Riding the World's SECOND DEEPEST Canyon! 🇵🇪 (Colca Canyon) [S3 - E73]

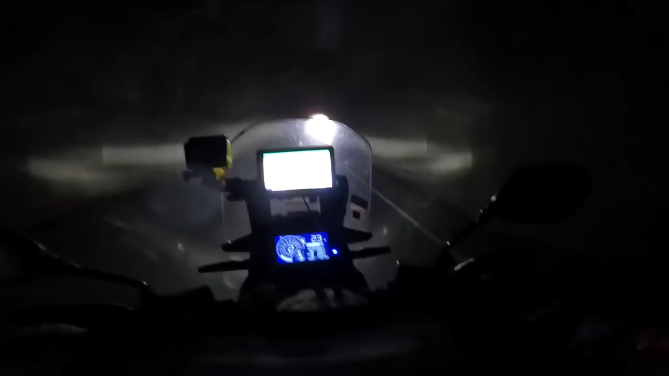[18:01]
Completely black in here. Wow, is that dark. You would have a good sleep in there.